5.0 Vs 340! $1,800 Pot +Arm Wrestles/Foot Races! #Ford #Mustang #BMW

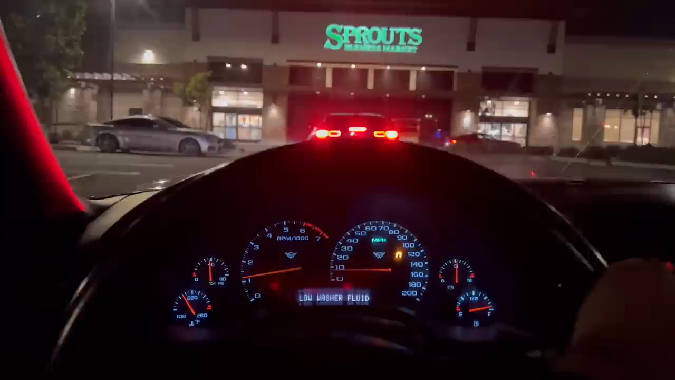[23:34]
Well, that didn't last long. We exited the parking lot and came right back in. So the Beamer went into limp mode, so he's gonna fix it real quick.